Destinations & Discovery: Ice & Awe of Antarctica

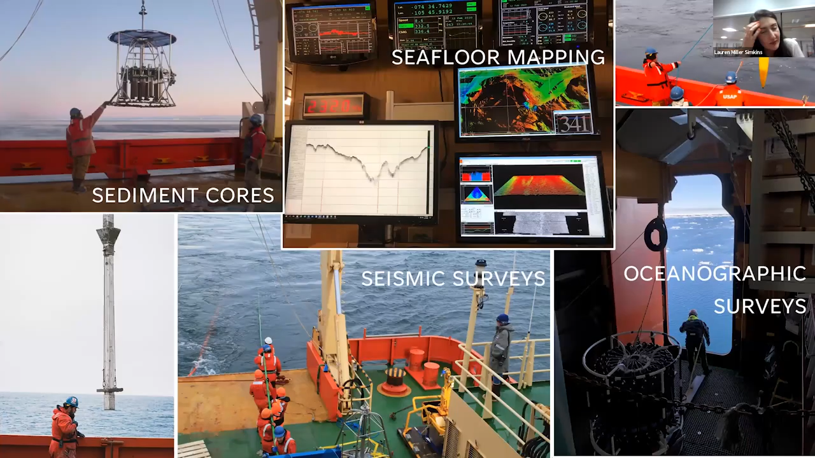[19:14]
This is just showing some of the sort of operations on the ship. We have sediment cores. We do all sorts of physical studies of the sea floor, sea floor mapping that I mentioned. And we also study the ocean to better understand changes that are happening today, but also in the past.